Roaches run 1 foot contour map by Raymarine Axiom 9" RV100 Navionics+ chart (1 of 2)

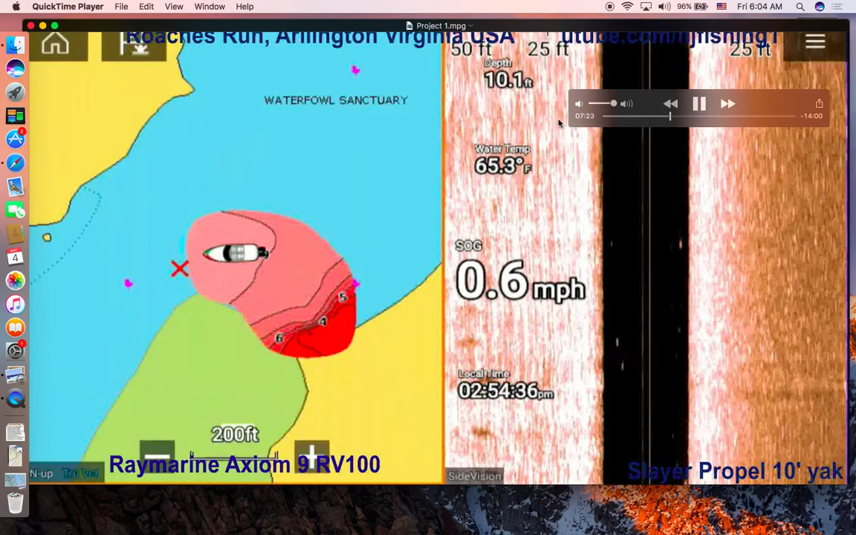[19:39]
On screen: depth 10.1 ft, water 65.3°F, speed 0.6 mph
This is at 10 feet deep of what, oh, you can see four, six, four feet, six feet, five feet, the contour map started to show.
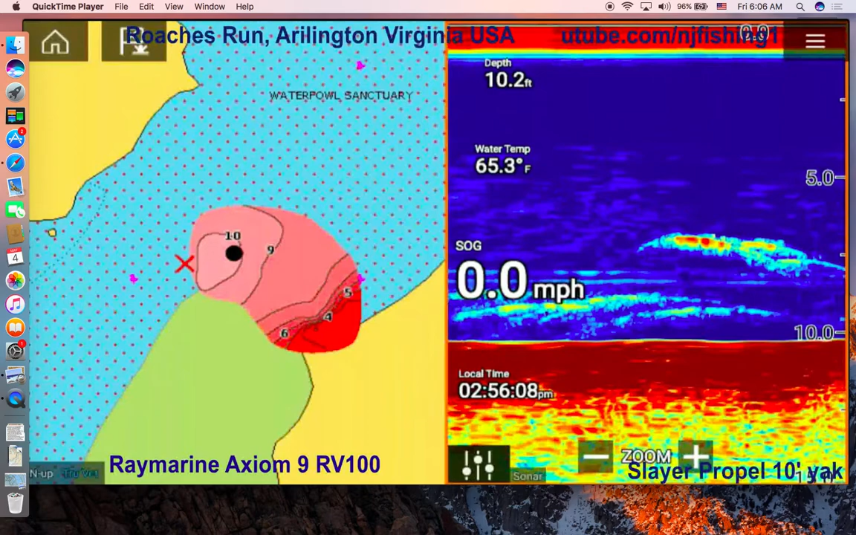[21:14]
On screen: depth 10.2 ft, water 65.3°F, speed 0.0 mph
So if your water depth is 10 feet like, like what I see, um, then you should scan 30 feet to the right and 30 feet to the left, okay. That's how you can best utilize your sight fish finder. So, let's see. So, I started to use the traditional sonar because, um, I didn't see much, um, oh, here we go.
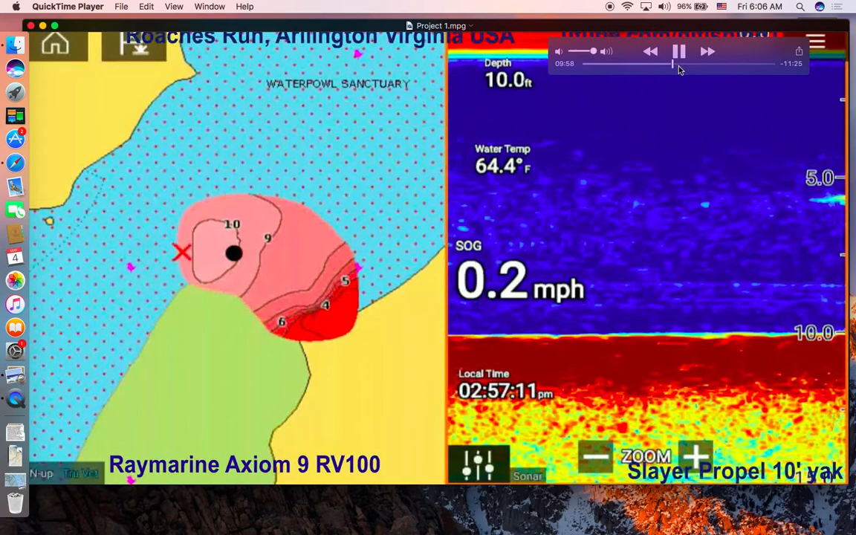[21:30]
On screen: depth 10.0 ft, water 64.4°F, speed 0.2 mph
You see, we got some, um, nice fish image and see that big and I started put this a, a, a, a scope,
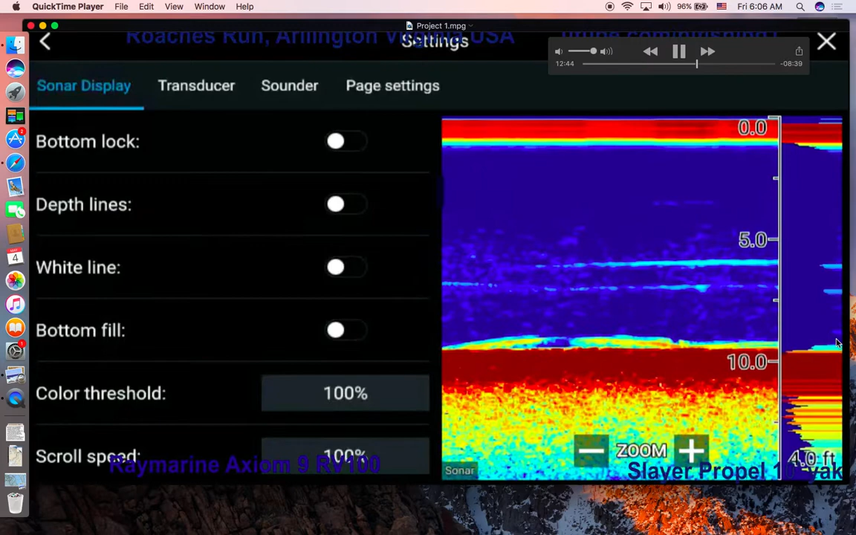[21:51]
a scope is, uh, basically showing you, um, the water depth or actually the, the, the radius or the diameter or the circle right underneath the boat. So I'm playing with, uh, you know, 3D transducer.
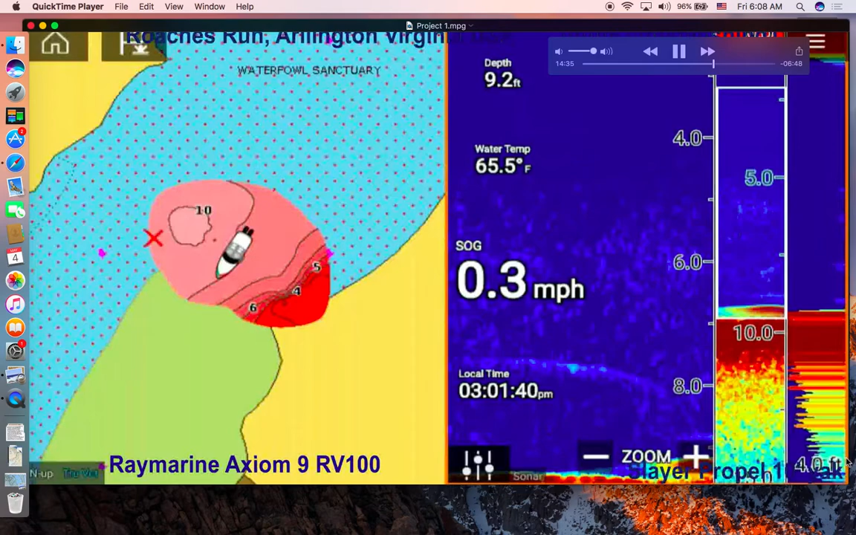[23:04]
On screen: depth 9.2 ft, water 65.5°F, speed 0.3 mph
And this is the a scope basically saying my transducer can look down into a, um, circle with diameter of four feet of, uh, so it's a, it's a four feet, uh, diameter circle. Uh, see that's a big turtle or a fish, I don't know. Looks like a turtle to me with these two long legs. That's a fish.
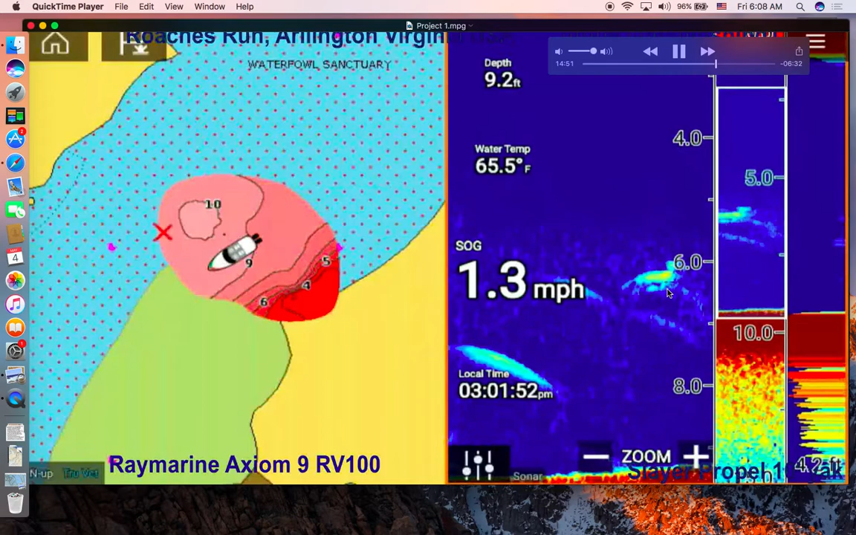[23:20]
On screen: depth 9.2 ft, water 65.5°F, speed 1.3 mph
That's a small fish. Yeah, I don't know what this is. And you can see the contour map has started to get together.
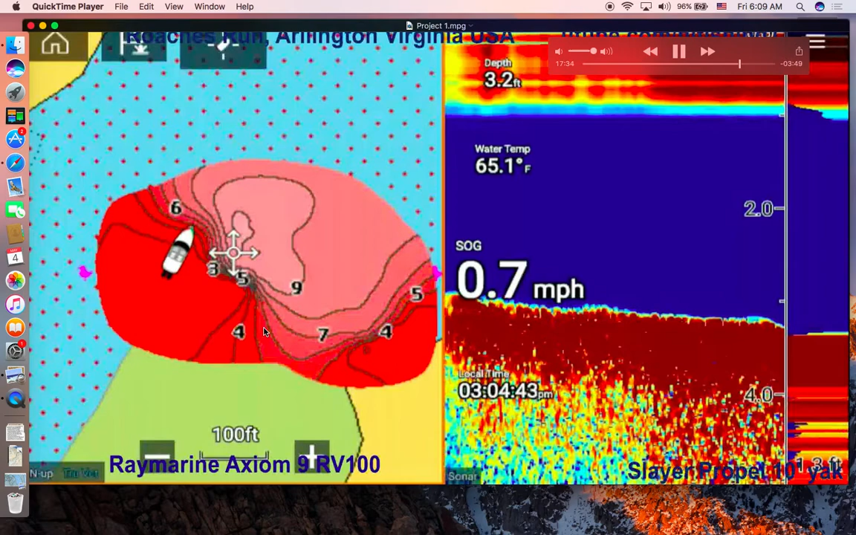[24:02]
On screen: depth 3.2 ft, water 65.1°F, speed 0.7 mph
And you can see from the contour map, 3 feet, 4 feet, 5 feet, 9 feet, 6 feet, you know. So definitely shallow towards this green area. Yeah. You see this, I started the game speed a little bit, 0.1 mile per hour. Yeah. You can see the one foot, uh, Kaya as I was driving around, uh,
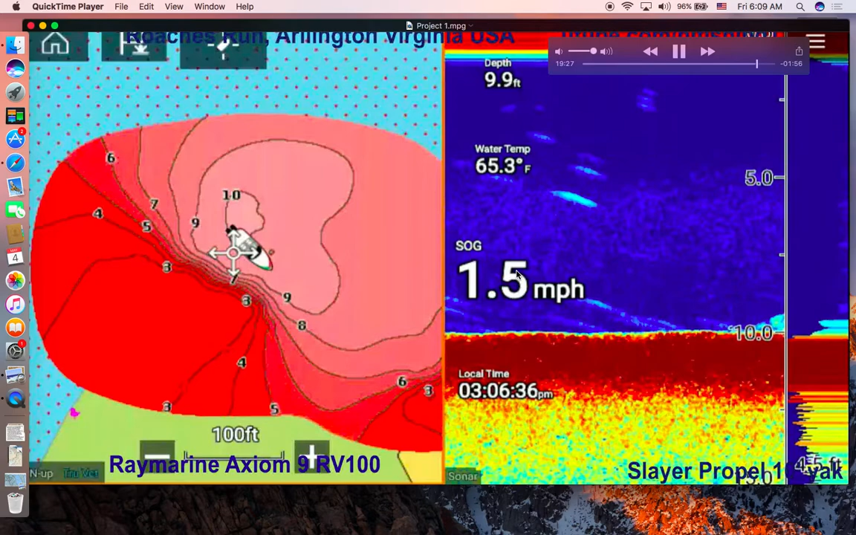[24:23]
On screen: depth 9.9 ft, water 65.3°F, speed 1.5 mph
one speed over the ground, 1.5 per mile per hour, uh, mile per hour, water temperature 65. This fish is definitely something big, but it just resting on the floor of the, uh, Birk Lake. You can see 9 feet, 10 feet, 7 feet, 5 feet, you know, 3, 4. So this red area means it's very shallow here. That's a big fish.